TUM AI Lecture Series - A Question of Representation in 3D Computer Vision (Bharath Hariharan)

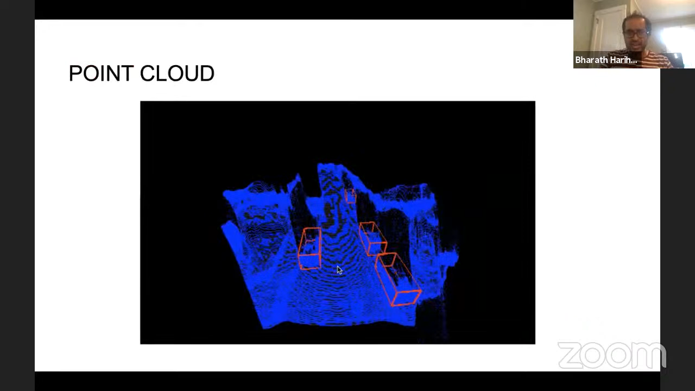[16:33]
Now, so LIDAR would use a signal that looks like this, whereas stereo-based systems would use a signal that looks like this. So what's the issue that arises because of this? Well, if you feed, if you have depth map, if you use the depth map as basically an additional channel in a 2D image,
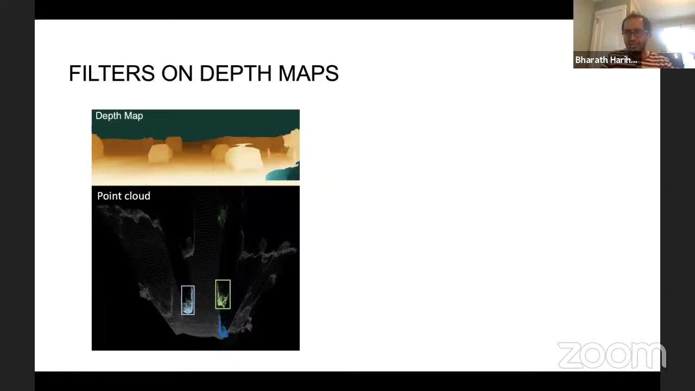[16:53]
watch what happens when I convolve it with a filter? Let's say I convolve it with a simple average filter. So on the left here is the original depth map, on the right here is the original, the convolved depth map where I basically used an average filter. If I look at the corresponding point cloud, what I see is that what was well localized cars in the original point cloud,
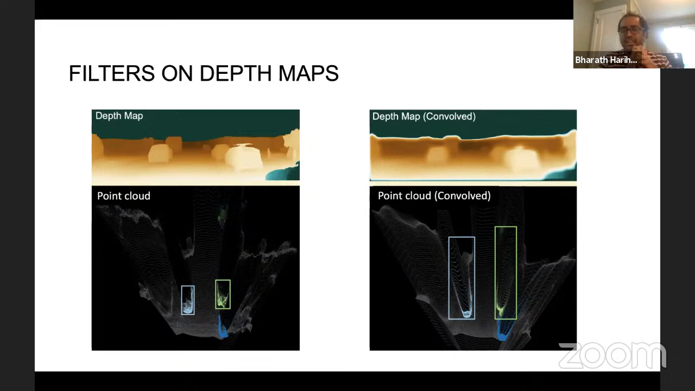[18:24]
They're capturing regions that are near to the camera and regions that are far to the camera and sort of smearing them together. So I might actually be losing information in this way, I might be losing the precision that was there in the original depth map, if I do 2D convolutions on the depth map. Instead, we say we found that what if you convert the depth map into a point cloud representation first. So you could take the depth map and you could take the intrinsic parameters of the camera and basically project out the depth map, sort of unproject the depth map, you're using the depth map to get a 3D point cloud.
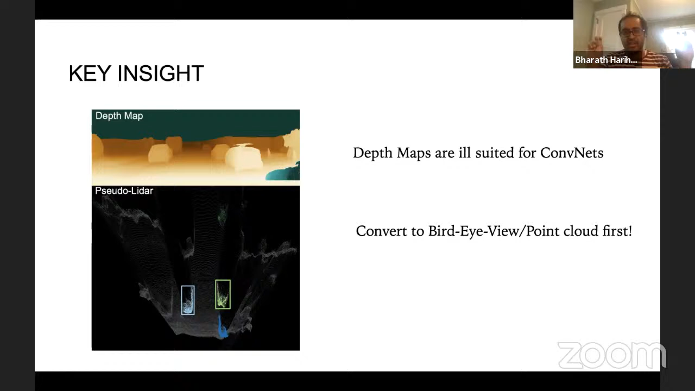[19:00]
You can treat this 3D point cloud as a sort of a pseudo LiDAR signal, a 3D structure that you didn't get from a sensor but from a stereo system. And then you could run the LiDAR-based object detection system on it.
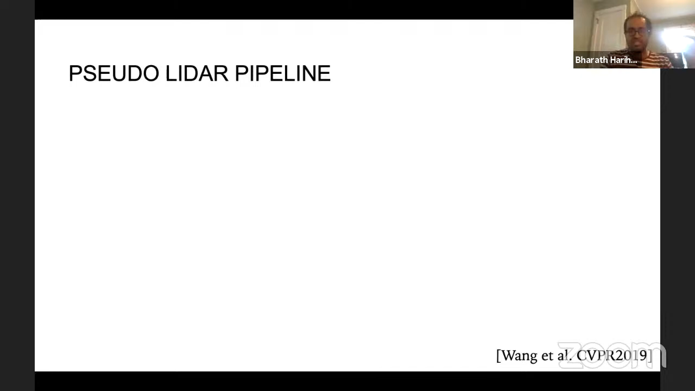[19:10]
So this is what we call the pseudo LiDAR pipeline. It's extremely simple. You first use your existing stereo or monocular depth estimation techniques to produce a depth map,
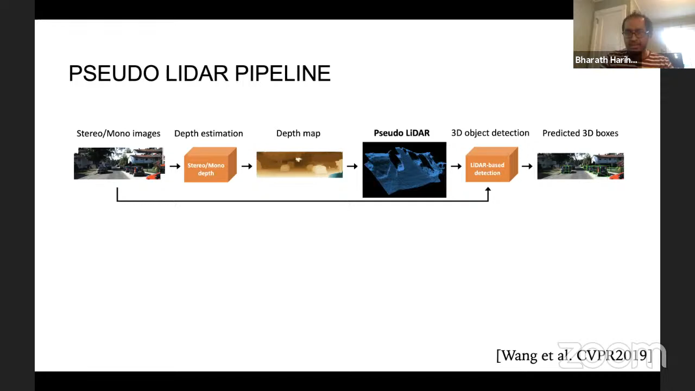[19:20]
and then you convert it into a point cloud representation and run a LiDAR-based 3D object detection. And what we find is that just this pipeline,
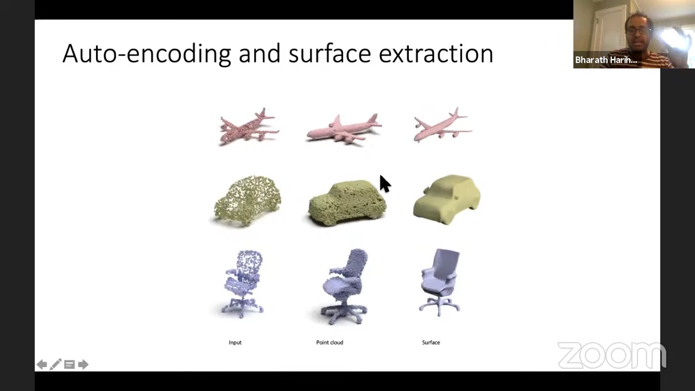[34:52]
It allows us to, for example, take a sparse point cloud and produce a tensor version of the point cloud. We can take the gradient field and take the set of points on the gradient field, which have zero gradient, and use that to extract the surface.